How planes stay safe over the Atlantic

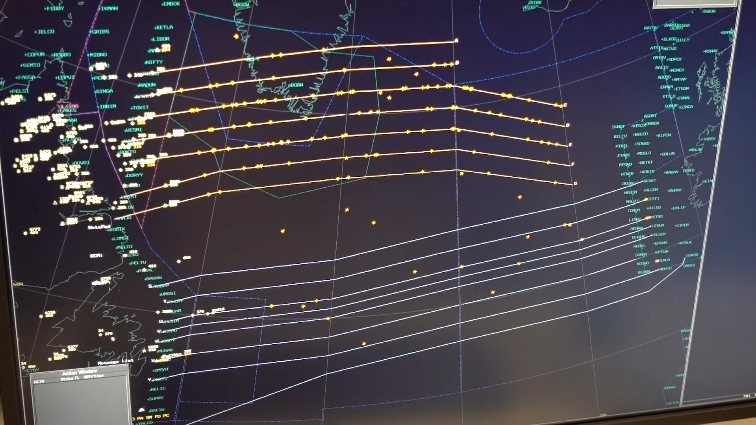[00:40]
The westbound tracks are produced by our counterpart over in Scotland via Presswick Centre.
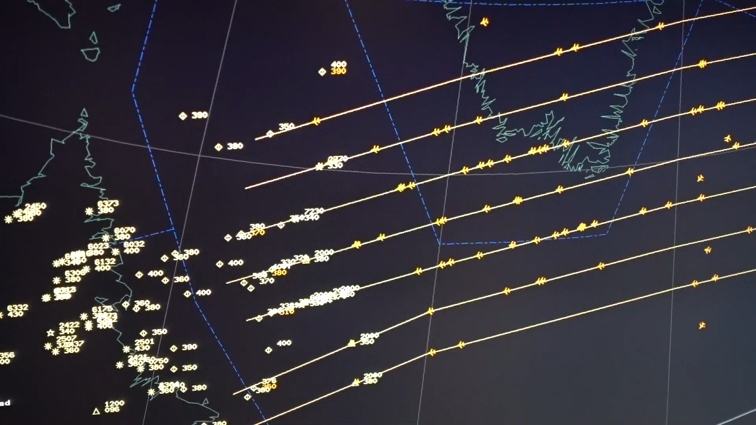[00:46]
The way the North Atlantic works, there's basically two main air flows.
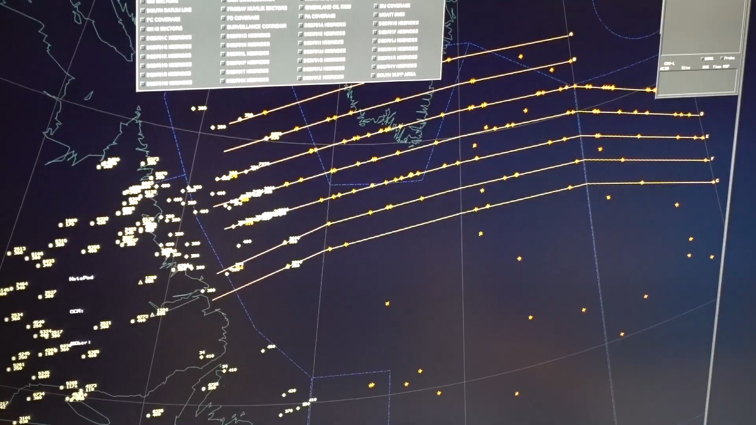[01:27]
The tracks can look curved and inefficient on the flat map projections we're used to, but you've got to remember they're great circle routes.